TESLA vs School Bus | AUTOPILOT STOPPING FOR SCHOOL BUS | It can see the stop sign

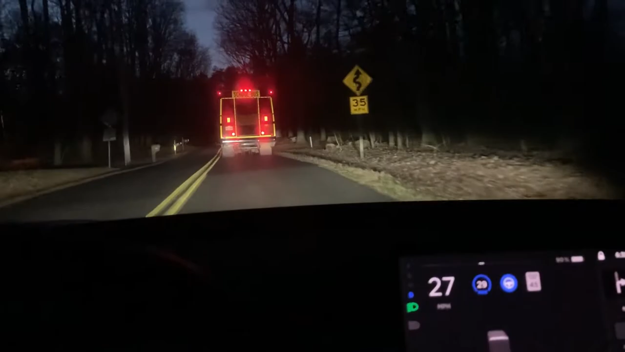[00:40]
And so right now the autopilot is on and here comes the light. And I'm going to give it about 20. Oh, it's slowing down. Now it's slowing down because there's a vehicle in front and... Oh, it did see the stop sign.
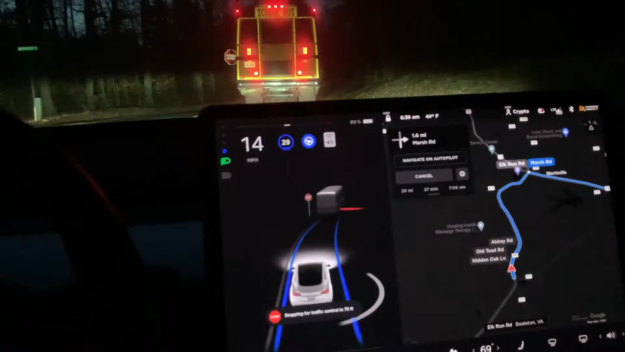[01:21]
And that's, this is all autopilot doing its own. Now it's treating that bus as a, you know, a vehicle in front of them.